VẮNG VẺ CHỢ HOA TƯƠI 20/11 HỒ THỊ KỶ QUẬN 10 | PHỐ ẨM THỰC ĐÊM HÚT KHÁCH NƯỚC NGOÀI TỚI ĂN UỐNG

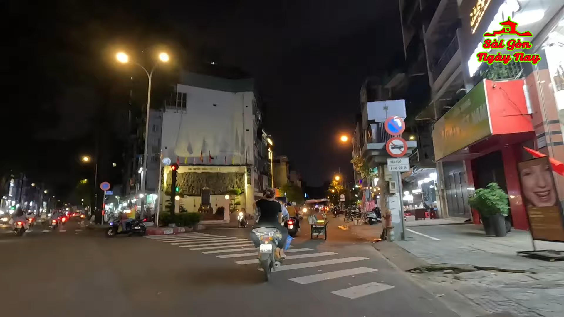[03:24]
Không phải là một sớm một chiều, mà phải mất cả thế hệ. Thì ngay lúc này mình đang có mặt trên con đường Vĩnh Viễn. Bên tay phải của Tuấn Dương đó là trường cao đẳng kinh tế. Và các bạn có thể thấy có một vài người họ đang bán hàng rong.
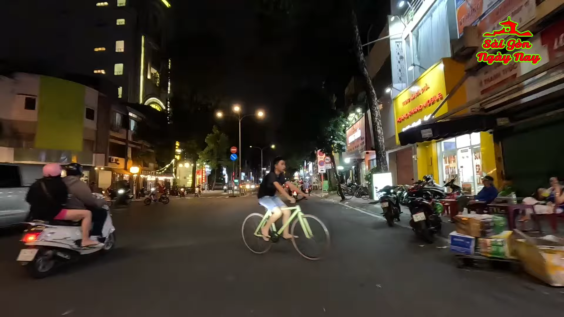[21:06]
Cuối con đường Lê Hồng Phong này các bạn, ra ngoài kia là chúng ta gặp giao lộ
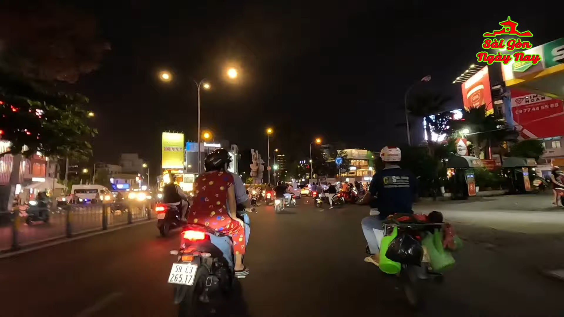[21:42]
Lê Hồng Phong cắt với 3 tháng 2. Đây, còn khúc này ngã 7 Lý Thái Tổ. Đi qua đây thì nó cũng hơi đông một chút, nhưng mà thôi mình cũng di chuyển để cô bác anh chị biết là giao thông ở Việt Nam nó như thế nào. Nhiều người nước ngoài về Việt Nam mà lái xe đó thì chắc là cũng
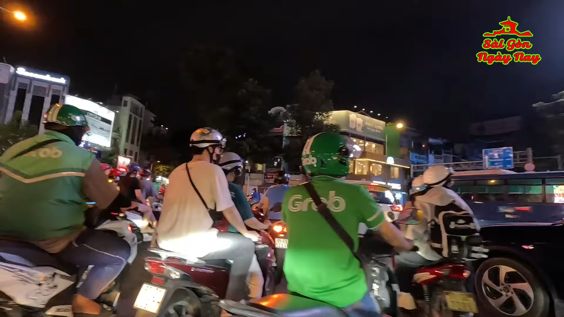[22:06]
hơi bối rối, không biết là sẽ đi đứng ra sao,
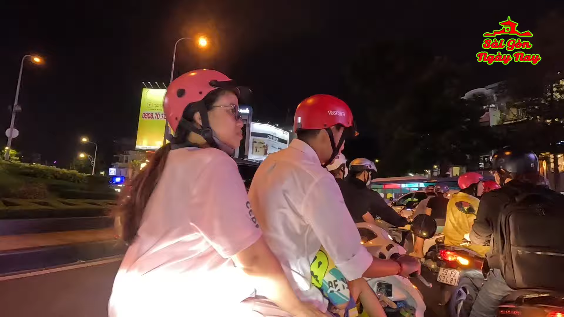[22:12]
xe di chuyển như thế nào, phải trái trước sau ngang dọc trên dưới. Rồi mình sẽ quay trở lại con đường Ngô Gia Tự để đi về phía ngã 6 Nguyễn Tri Phương. Đúng là xe đi
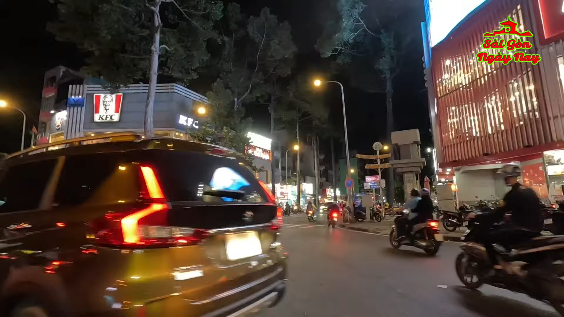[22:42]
tứ lung tung, không phải là bốn phương tám hướng mà là tứ lung tung. Và ra tới đây là chúng ta tới con phố Minh Mạng, con đường Ngô Gia Tự ngày nay. Và đây là cái phố chuyên bán đồ gỗ nội thất.
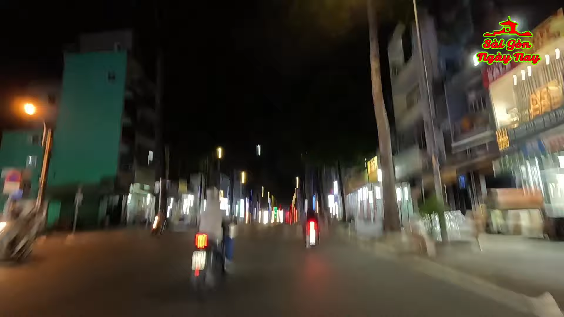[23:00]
Chia sẻ với các cô bác anh chị một số những cái hình ảnh về phố ẩm thực Hồ Thị Kỷ và cái phố mà ta bán hoa bán bông nhân ngày Nhà giáo Việt Nam.
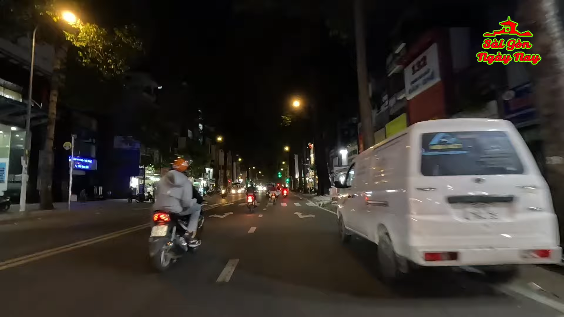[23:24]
Còn bây giờ thì Tuấn Dương đang di chuyển hướng này là chúng ta sẽ đi về ngã 6 Nguyễn Tri Phương.
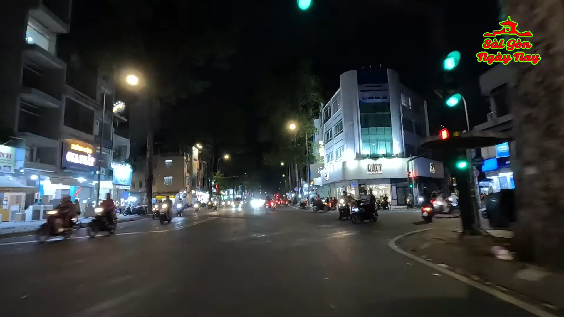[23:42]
Lúc này thì thời tiết ban ngày các bạn là hơi nắng nóng và oi bức một chút. Còn buổi tối thì khá là mát mẻ. Trước mặt chúng ta
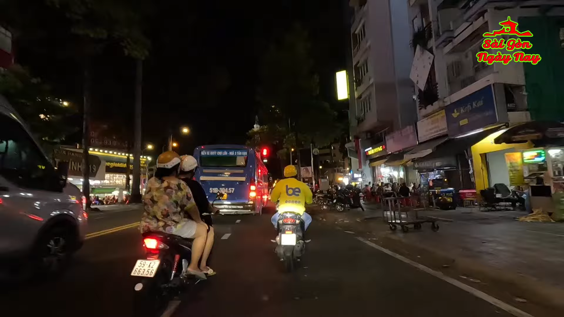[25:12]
đây, ngã 6 Nguyễn Tri Phương ở trước mặt của quý vị. Và tới đây thì Tuấn Dương cũng xin nói lời tạm biệt, cảm ơn các cô bác anh chị đã dành thời gian theo dõi. Hãy đừng quên bấm nút like và đăng ký kênh YouTube Sài Gòn Ngày Nay để đồng hành cùng Tuấn Dương trong những clip mới.